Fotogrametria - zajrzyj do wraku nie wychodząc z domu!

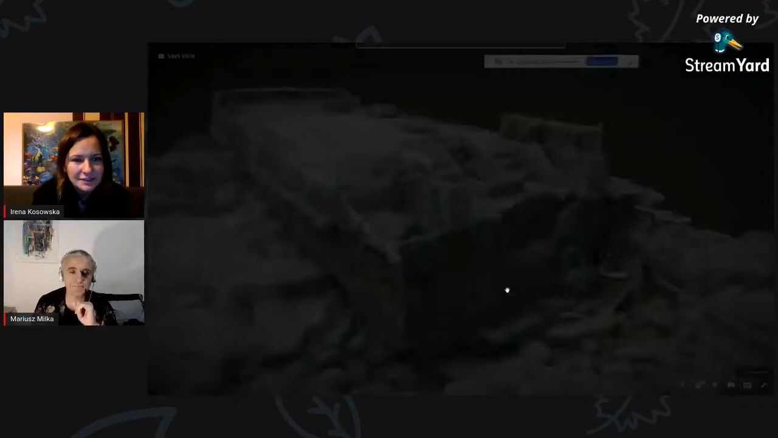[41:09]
Wróćmy do wraków. To jest jeden z małych wraków na Cyprze, niedaleko Papos.
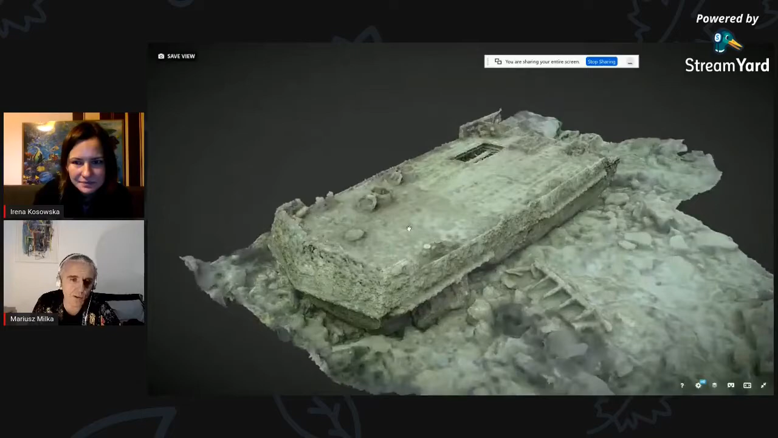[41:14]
Nazywa się White Star, bo jest brązowy, brązowo-zielony.
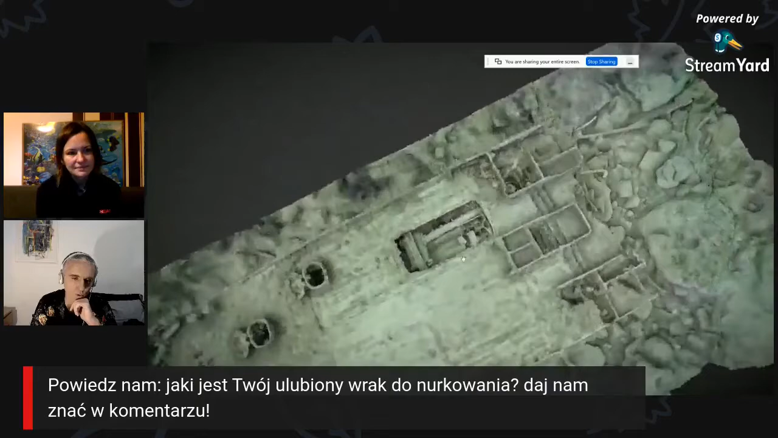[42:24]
górę no i była taka taka anguła nawet jak się teraz zbliżyć to widać, że ten fragment wraku jest mniej szczegółowy niż ten fragment wraku, bo tu się jeszcze unosiła tam biełka.